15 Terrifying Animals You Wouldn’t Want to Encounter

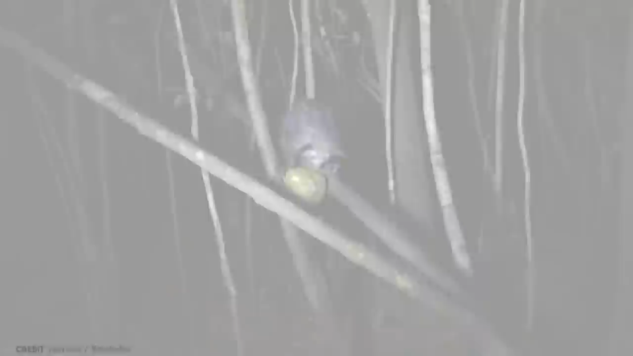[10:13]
apes, and humans, and have a constant look of surprise on their face.